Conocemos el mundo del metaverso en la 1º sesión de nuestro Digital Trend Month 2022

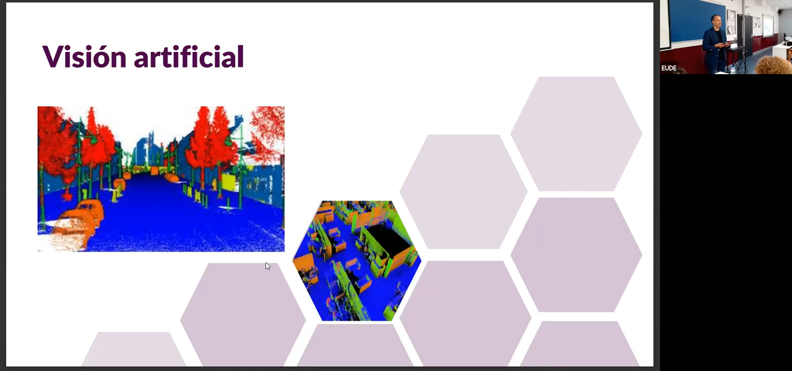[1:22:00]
O cosas muy, muy sencillas que cualquiera de los dos, yo cojo una bandera de Estados Unidos, la rompo por la diagonal y dejo un trozo ahí y otro trozo en el otro lado y digo, ¿qué es esto? Me fijo la bandera de Estados Unidos y para un robot, entendéis que es un problema muy gordo, ¿verdad? ¿Cómo entrenamos para que pueda traducir esto en un paseo por árboles con gente y perros caminando, ¿vale?